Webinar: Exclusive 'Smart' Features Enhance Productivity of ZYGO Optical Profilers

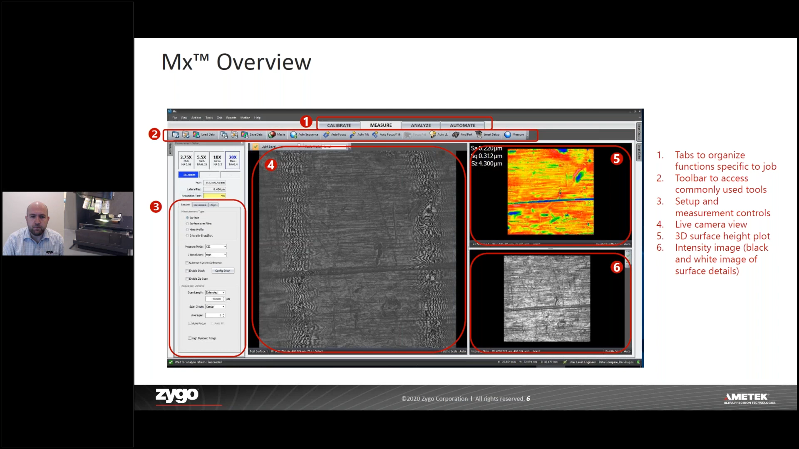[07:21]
So for instance, in the measure tab, you get a nice big live display. You've got your measurement controls on the left-hand side, and then some previews of your data as well. So let's start out with Part Finder. So the way that we use Part Finder is we go down below focus,
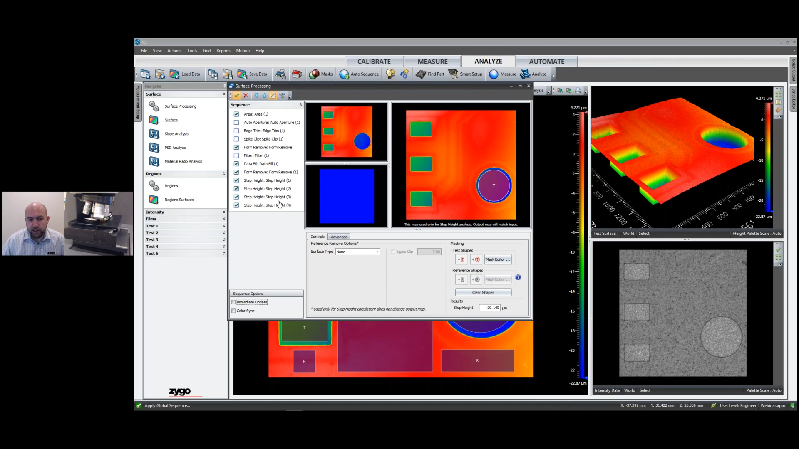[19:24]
And what this is going to do is it's going to open the surface processing window, and it's going to add a new form remove sequence step plus a step height sequence step for each of the test areas that we defined. So if I click on this form remove step, we'll see all of the different reference areas that we defined.